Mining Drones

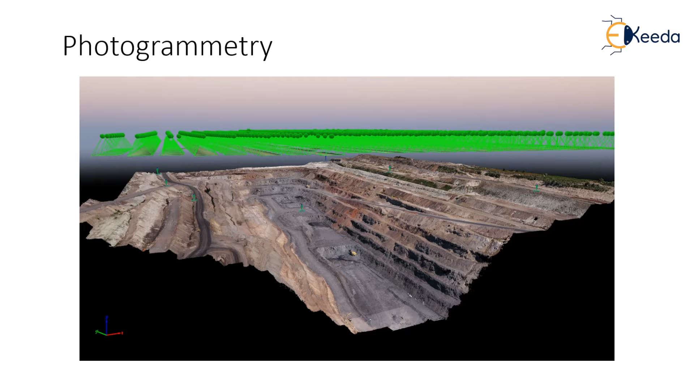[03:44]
By combining that information, the software can calculate the exact distances and angles between physical objects and create the digital twins which is either 2D or 3D models. Digital TAMI model or DTM is the one of the most essential data set of excavation monitoring. A significant improvement of computer vision algorithms caused that non-metric images from different sources are applied from different sources are applied in geodendric serving. The drones platforms are a valuable source of inspection, camera transportation, up to visual line of sight. Moreover, the full working systems are creating the unmanned aerial system and deliver more useful image data sets with photogrammetry minimum constraints.
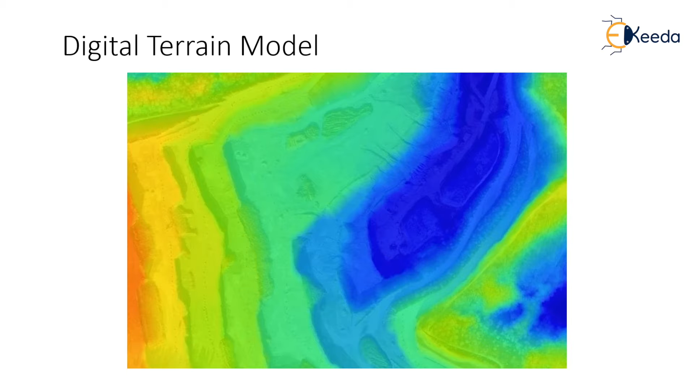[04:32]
The images are overlapping and computer vision matching algorithms allow to photo align and point cloud generate forms with damaged data sets. The use of DTM is widely used during the mining application and you should definitely look at it what what else can you do with the digital TAMI model. What are the benefits of drones in mining?